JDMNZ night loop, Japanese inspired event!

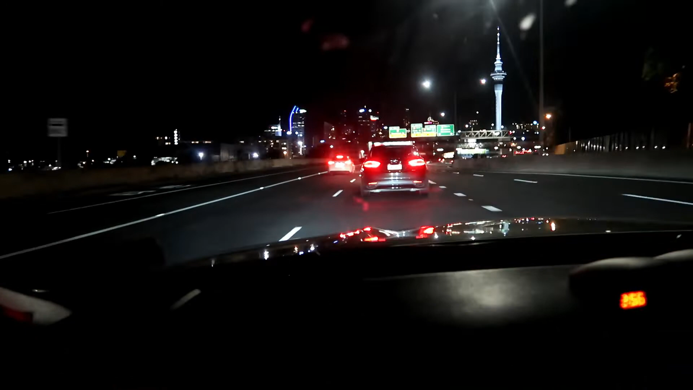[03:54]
Fuck, it sounds horrible. Sorry Dan. Did he get in? Well, I think he's got in. Yeah, he's just going to cut in. The thing literally just sounds like a jet going past you, eh? The thing is... It's sucking in.
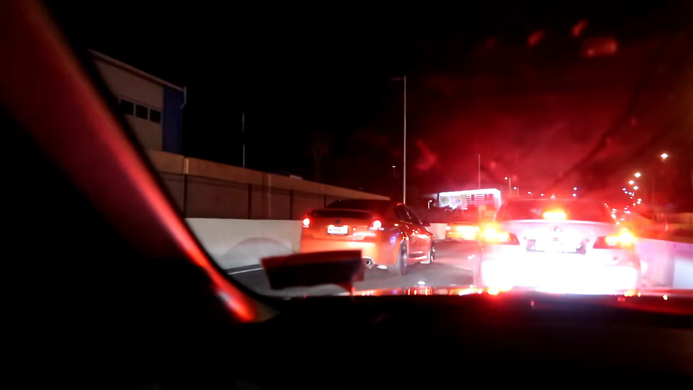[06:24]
Good old V8's, huh? Don't know which one it was? No, it didn't. So we're now sitting in a whole heap load of traffic that's all caused by this need.